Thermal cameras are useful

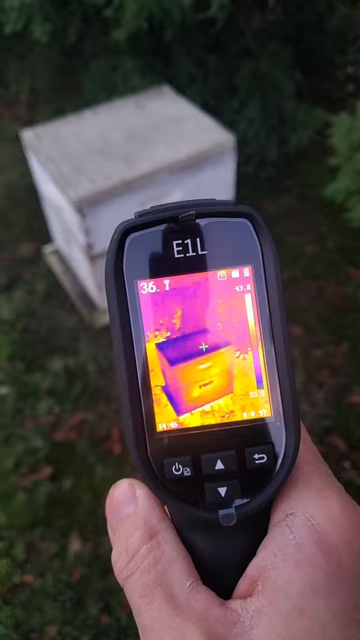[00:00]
A thermal camera can help you inspect a beehive without even opening it. A healthy beehive produces a lot of heat during the winter. The bees actually keep their house warm.